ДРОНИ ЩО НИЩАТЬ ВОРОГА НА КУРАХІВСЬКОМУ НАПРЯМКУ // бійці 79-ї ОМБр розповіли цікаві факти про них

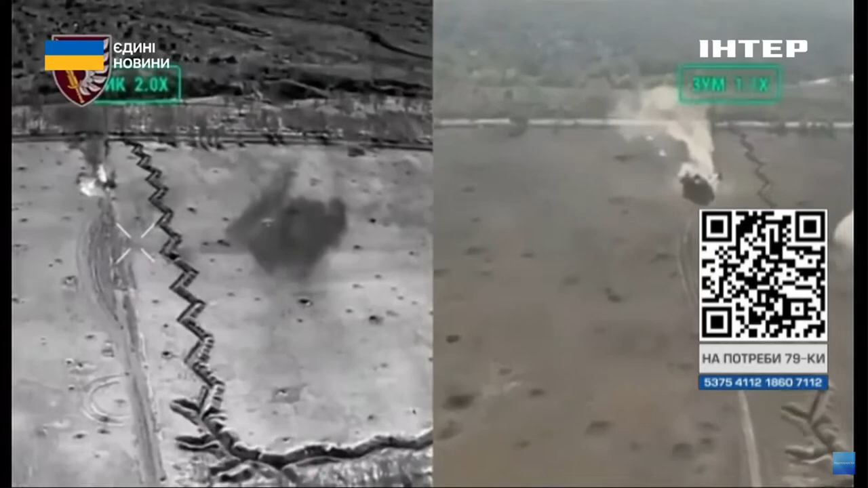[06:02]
ті ж самі ПТАБи, ті ж самі постеріли з-під РПГ.